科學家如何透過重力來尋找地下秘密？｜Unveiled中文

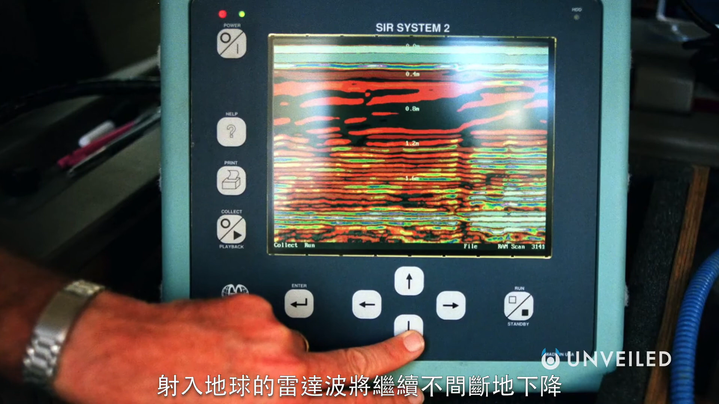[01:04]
Radar waves shot into the Earth will continue down uninterrupted unless they come across something solid, at which point they bounce back.